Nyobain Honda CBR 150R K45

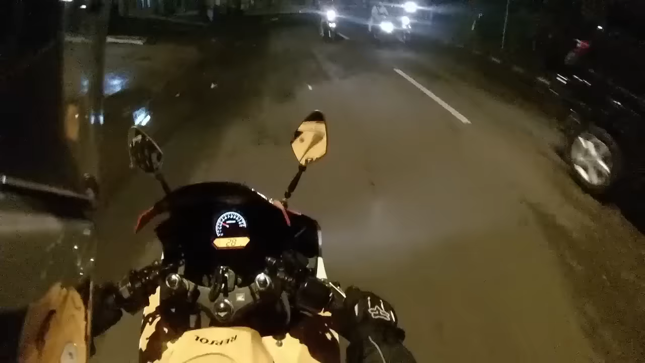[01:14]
speedometer separuh digital separuhan alat untuk posisi riding kalau ini stangnya lebih lebih deket ke tanky
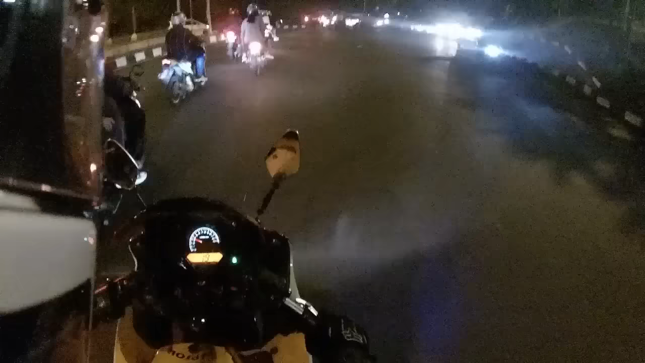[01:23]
hahaha anjir caddy gua suka gua suka panel panel instrumennya ini gua suka simple job cukup empuk
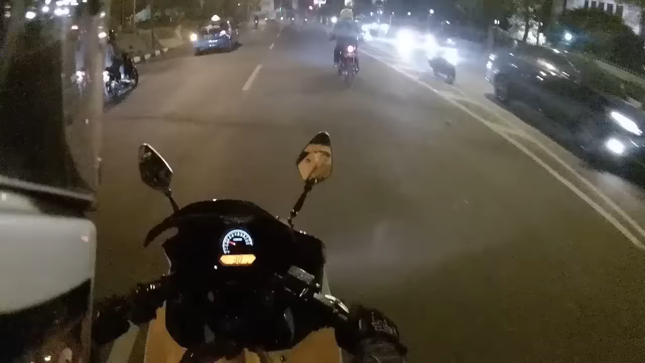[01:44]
untuk netral gampang ini ada dokter Aka naik motor gua kalau kata temen gua sih ini karena kenal potnya udah diganti jadi tarikan bawahnya kurang enak ya gua rasain sih ya torsinya ya torsinya kurang gigit sih
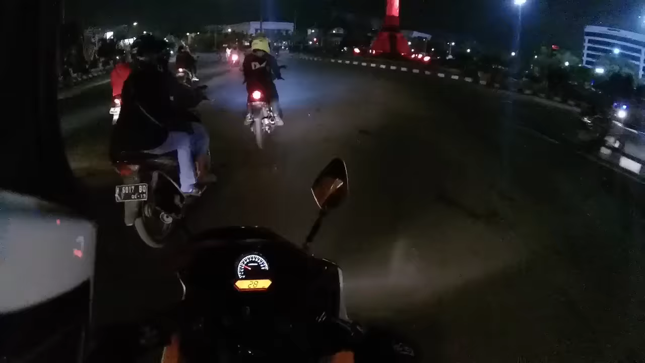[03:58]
Karena bensinnya mepet mungkin gue gak bisa Tarik-tarik sih Jalanan rame juga gila Minyak lampu merah Netral gampang Oh ada indikator Itu juga Suhu mesin Bensin jam Total jalan 13.000 kg Motor ini jalan RPM redline di sebelas tengah